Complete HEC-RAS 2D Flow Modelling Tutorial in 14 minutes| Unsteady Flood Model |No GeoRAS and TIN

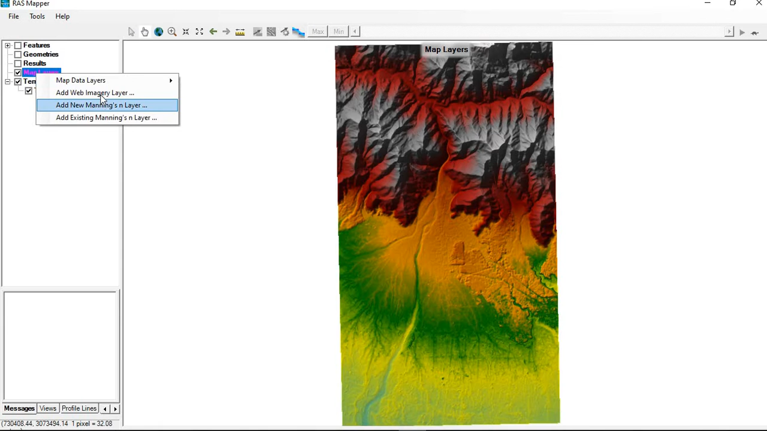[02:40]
add wave imagery layer so you can see Google satellite
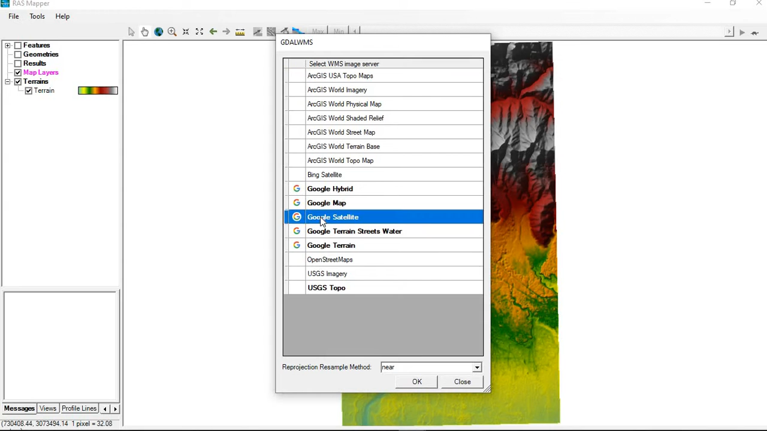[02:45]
okay don't click on it there
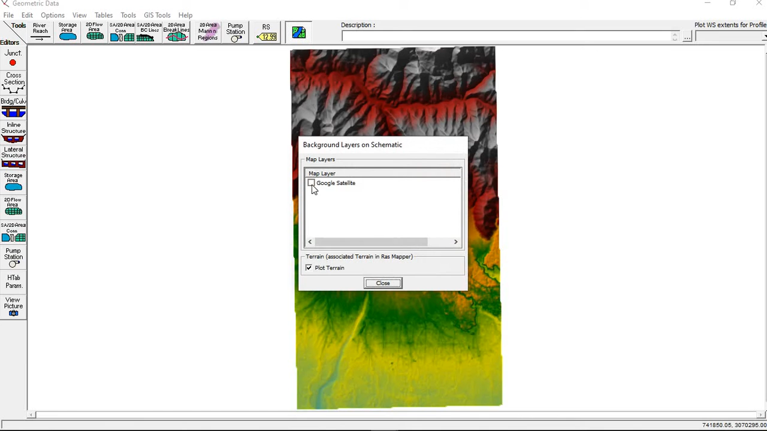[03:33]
you can try to see Google Earth image okay here you go so it's